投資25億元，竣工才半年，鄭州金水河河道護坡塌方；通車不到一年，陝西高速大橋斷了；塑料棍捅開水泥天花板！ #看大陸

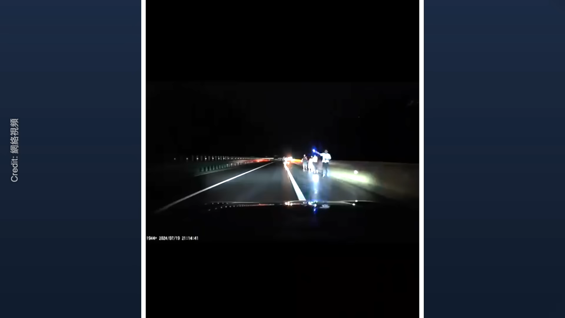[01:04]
慢點慢點 前面塌房了 塌房了收拾了 不得斷車輛下去了好好好趕快趕快